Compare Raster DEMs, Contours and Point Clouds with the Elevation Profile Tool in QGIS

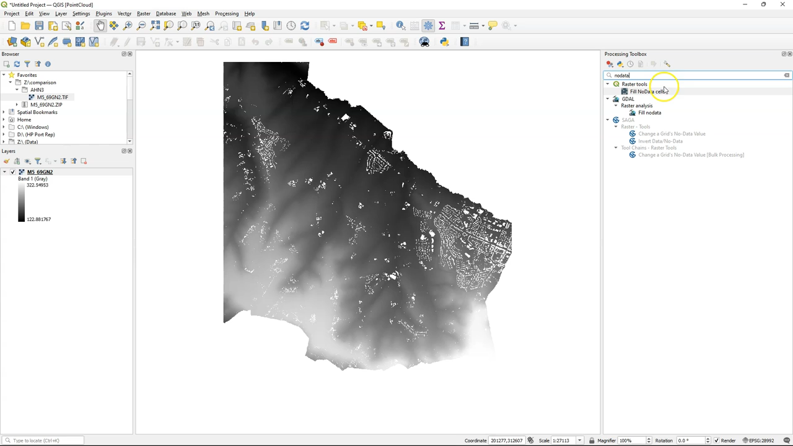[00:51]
In the processing toolbox, search here for no data and I need that GDAL tool fill no data which will interpolate the voids based on the surrounding pixels. I keep the default settings here and I save the result.
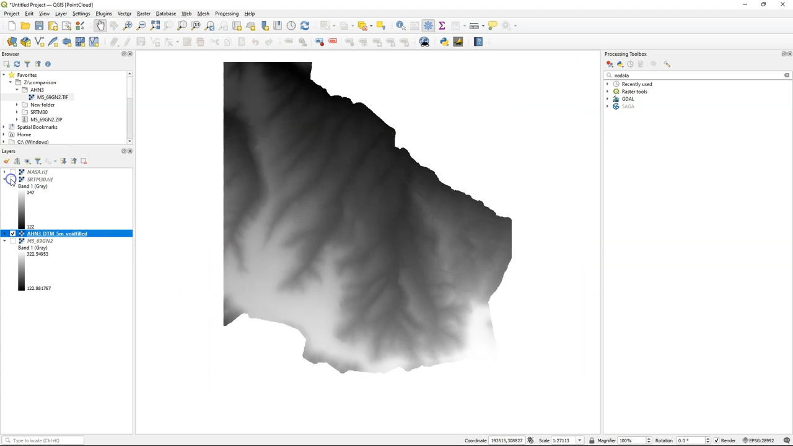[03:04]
So I'll apply some styling. I'm going to use one from CPT City.
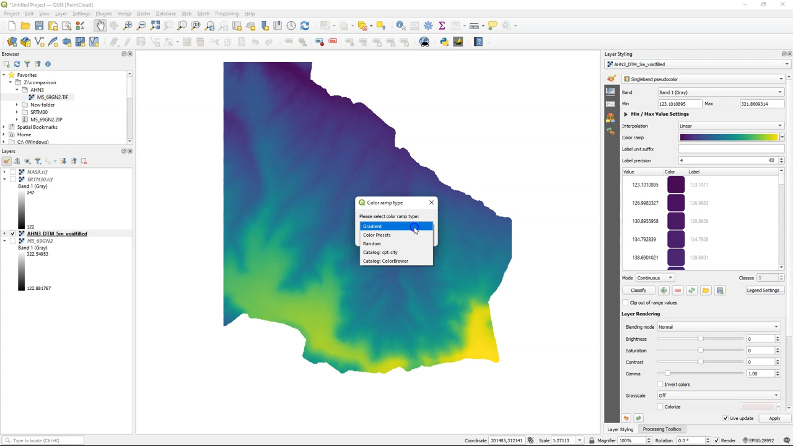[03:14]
Choose topography. And I will use this one this time. And I can duplicate the layer.
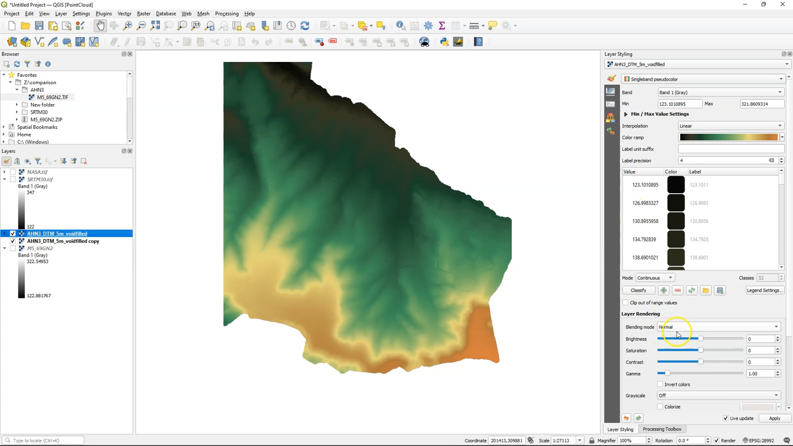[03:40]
And I apply a hillshade render. And then I blend it with the color ramp. To demonstrate that the new elevation profile tool can also deal with contour lines, I'm going to extract contour lines from the detailed DEM.
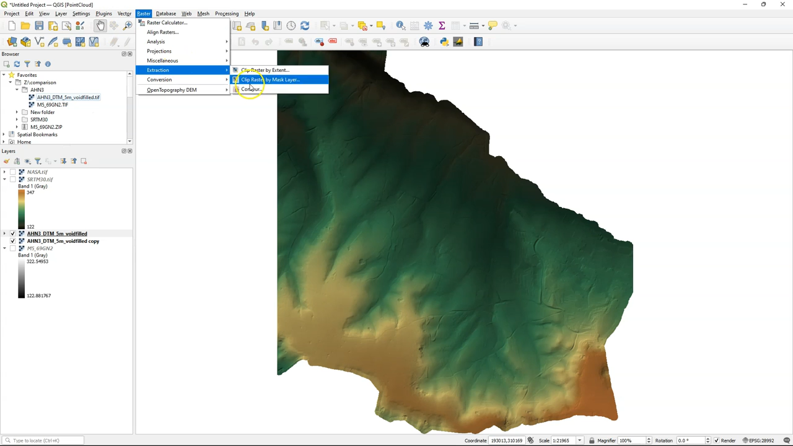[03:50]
From the raster menu I choose the contour tool. And I'm going to change the interval to 5 meters.
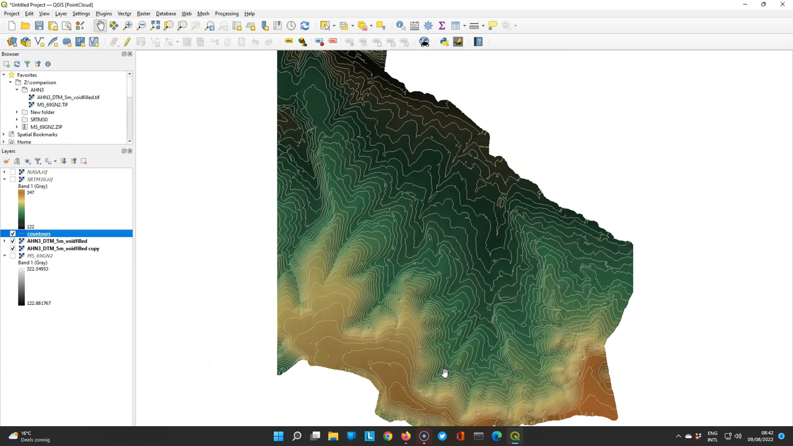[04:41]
Here I choose to connect these dots and to also visualize the dots. So let's open the elevation profile panel. By choosing it from the view menu. And there you see our elevation layers. And here if you double click on the line you can still go to the layer properties and change the settings that I've shown before.